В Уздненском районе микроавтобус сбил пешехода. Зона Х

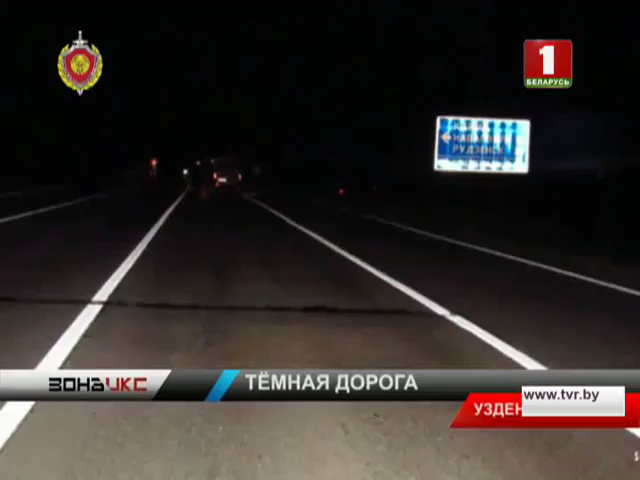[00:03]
Микроавтобус «Мерседес» сбил пешехода, который скончался на месте. Дорожный инцидент произошел накануне вблизи деревни Дещенко около 10 вечера.